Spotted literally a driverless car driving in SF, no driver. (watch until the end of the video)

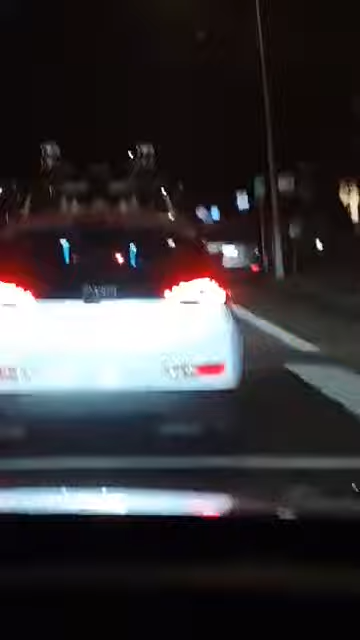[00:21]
Sana maipakita. Ay, may isa tayo. Tawang, tawang, tayo tuloy nagkamali. O, dahil sinusundan mo siya. Oo, walang driver yun. Walang niya, alam niyang stop, no?
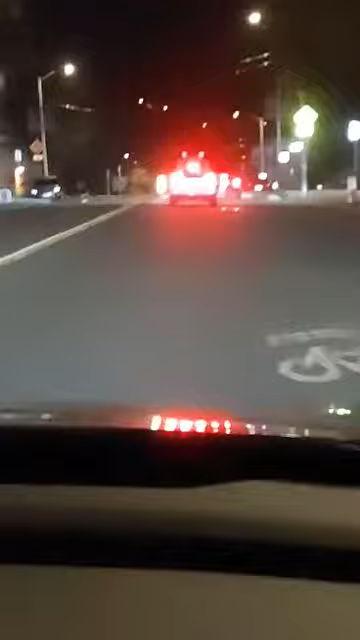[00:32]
Alam niyo, na may gumagalaw na sasakyan, may sensor. Wala talaga driver. Gantong oras. Self-driving talaga. Di na, ano mo, ang tungtong sasakyan na to. Nako, baka in few months, few years time, ito na ang magiging Uber lift.